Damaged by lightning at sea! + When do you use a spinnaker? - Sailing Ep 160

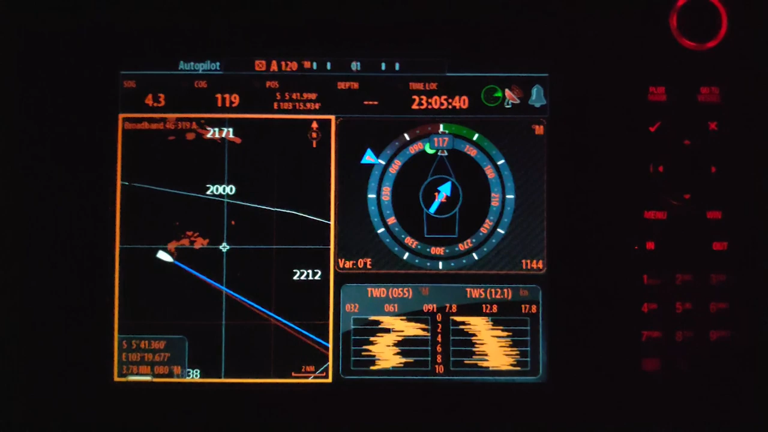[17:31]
kind of like the the edge I suppose the very edge of these really heavy rain clouds
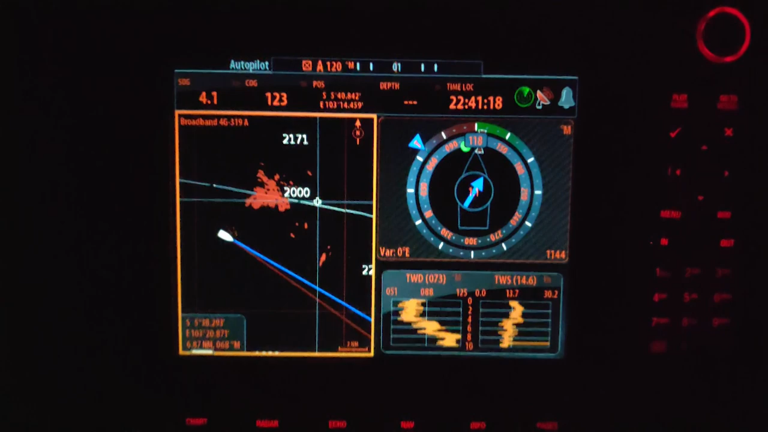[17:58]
here trying to avoid this there's quite a bit of lightning going on so I've
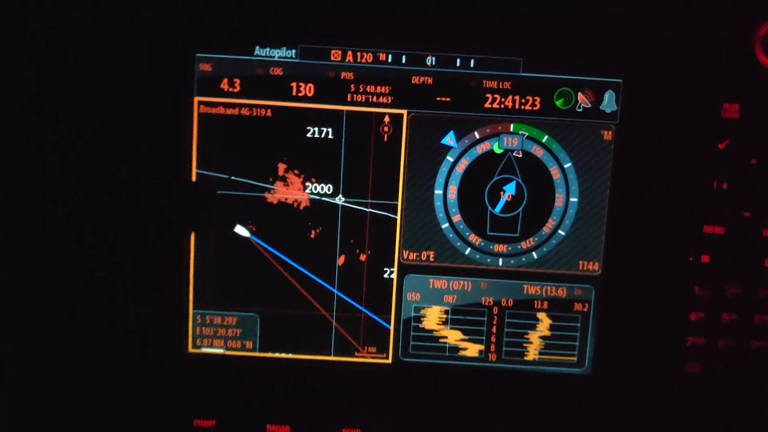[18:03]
just altered course 20 degrees the starboard uh it started
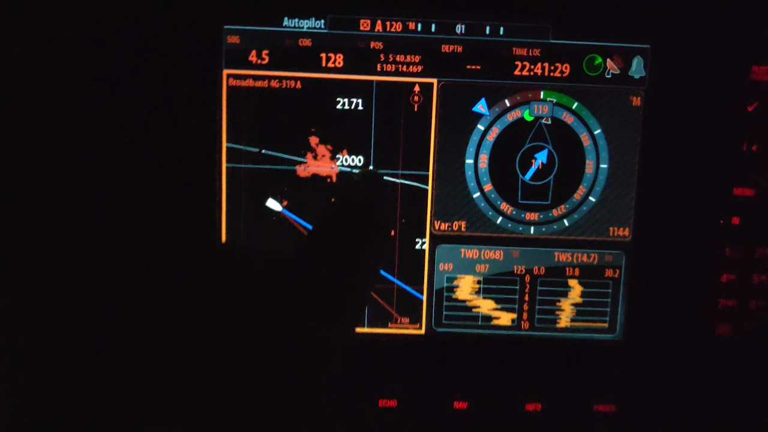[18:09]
there so it's moving that way or rather I'm moving that way